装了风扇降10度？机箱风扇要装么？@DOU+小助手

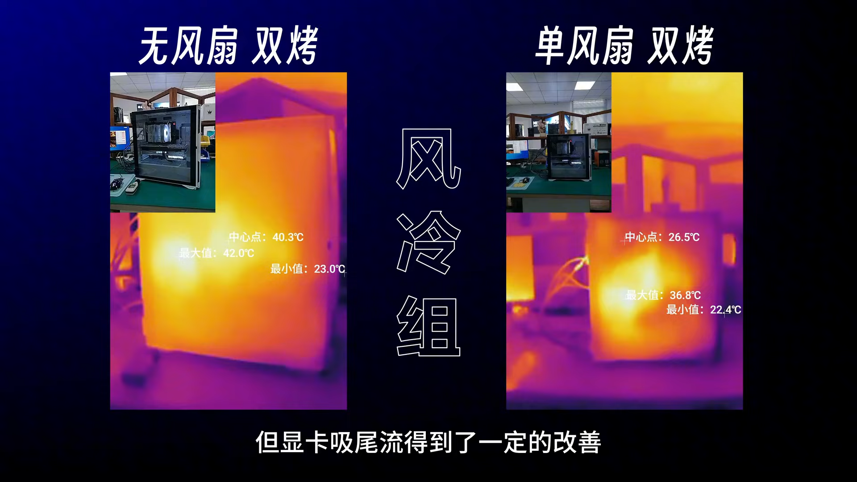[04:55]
是靠近机箱尾部虽然热空气上升CPU的散热依旧是吸尾流但显卡吸尾流得到了一定的改善再看随冷组这边可以看到Ada64CPU单烤从
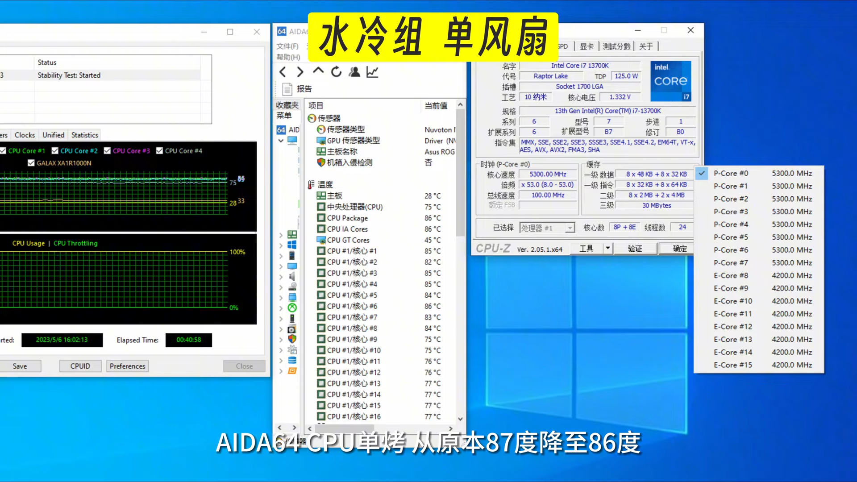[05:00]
原本的87度降至86度显卡单烤温度由63度降至62度双烤状态下CPU从95度降至89度显卡依旧保持了63度整体散
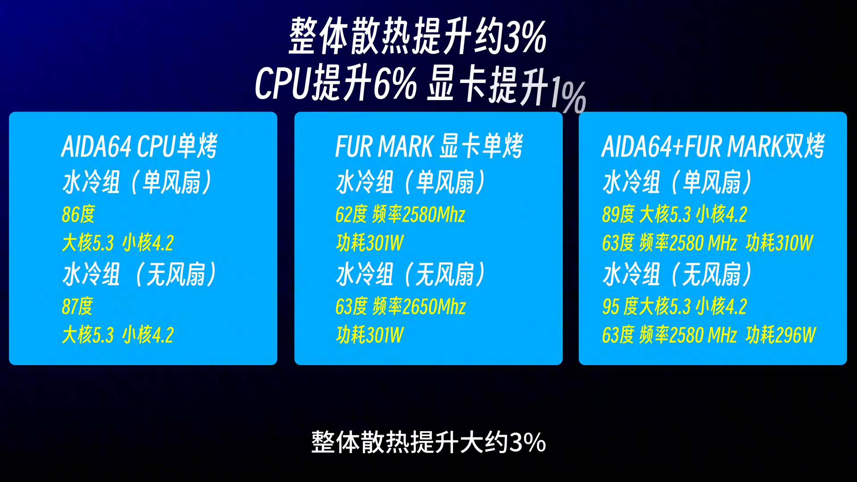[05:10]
热提升大约3%同样根据热地图大致分析在无风扇的时候整机散热均是靠轮排的三把风扇排出相当于CPU一直在吃显卡的尾流而装了一个后风扇之后整体的热量向后移动减少了一部分轮排吃尾流
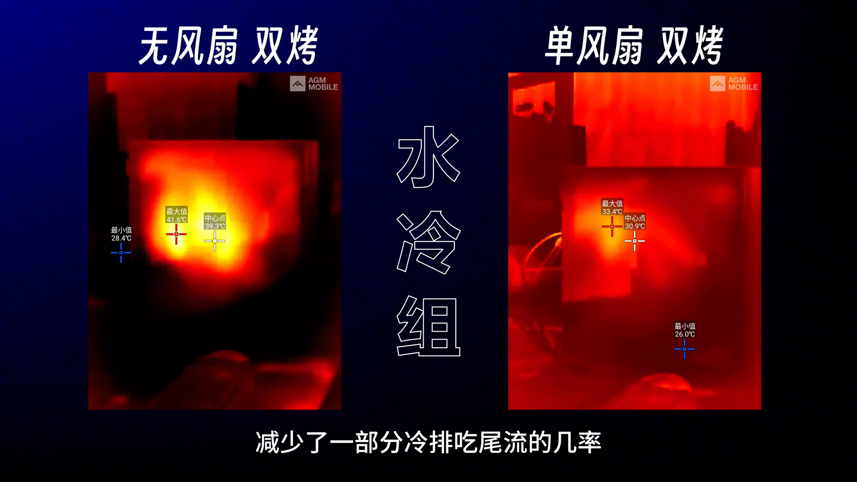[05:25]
的几率但可能这把360的性能确实挺梦有的所以整体的收益并不是很明显那么接下来呢我们就一起来看一下把风扇装
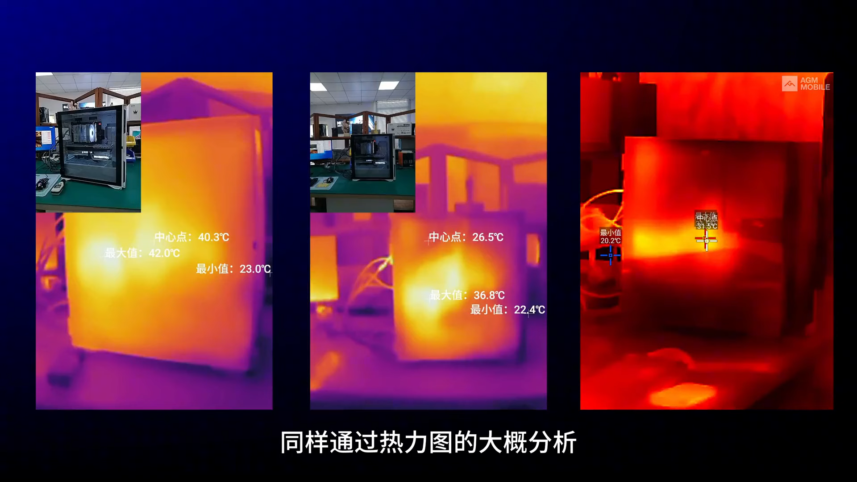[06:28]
同样通过热地图的大概分析前传后一的风道组合下可以很明显的看到机箱内热量的变化显卡和
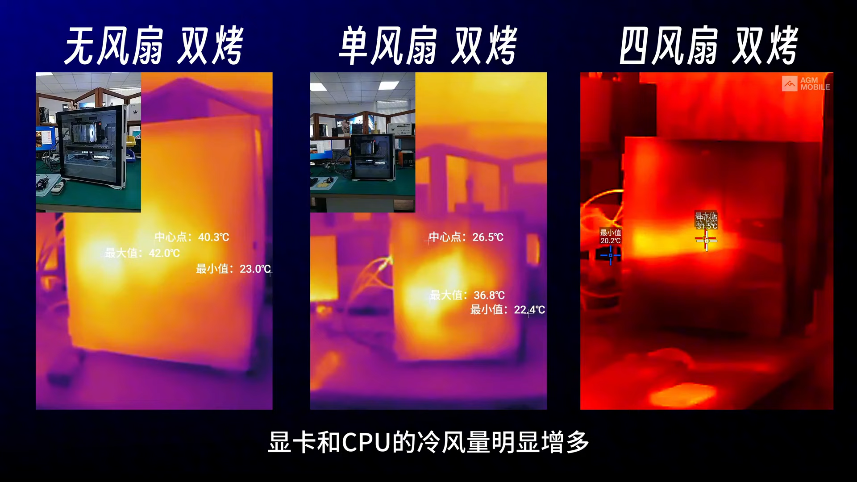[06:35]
CPU的冷风量明显增多CPU吸尾流的现象也是明显改善再看水冷组
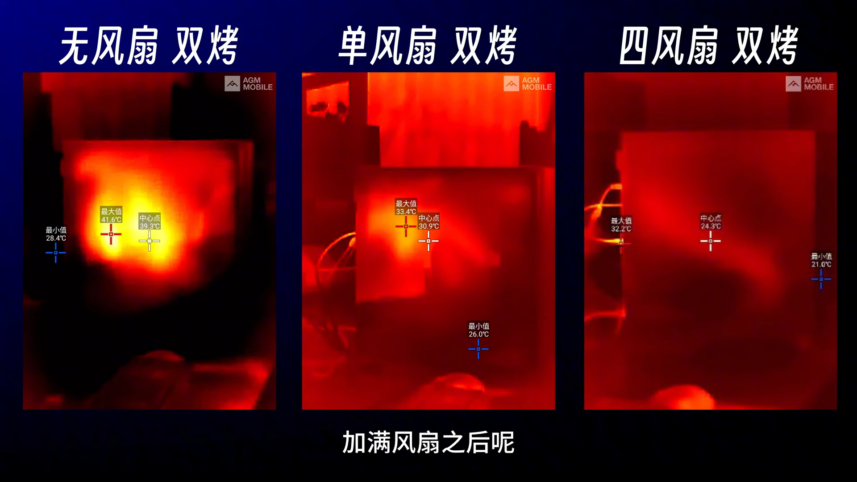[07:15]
风扇之后显卡和CPU的进风量明显是有所改善而机箱内部的整体温度降较之前也会更低OK那么经过以上的测试我们来